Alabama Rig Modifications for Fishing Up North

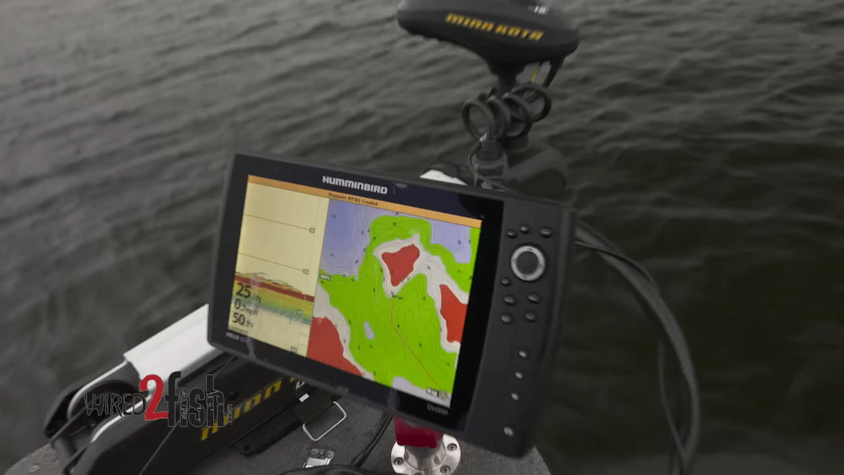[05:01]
boat sitting in 24 feet right now and i'm just casting out into 20